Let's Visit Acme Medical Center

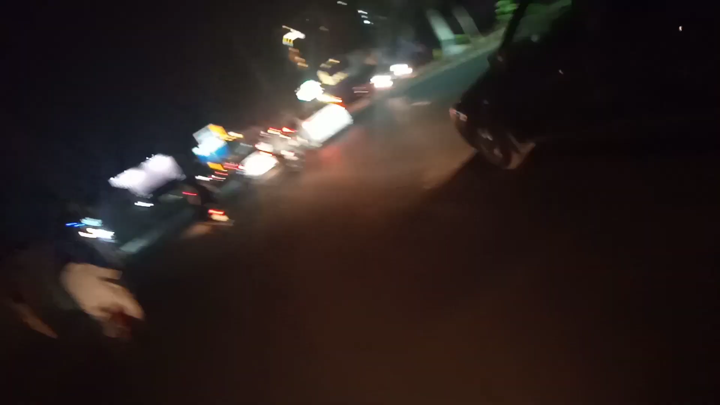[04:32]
आपने ये देखिए ये बहुत ज़्यादा रश है ये हम जा रहे हैं ये हमारे पाने हो रहे हैं ये हम जा रहे हैं गुड डे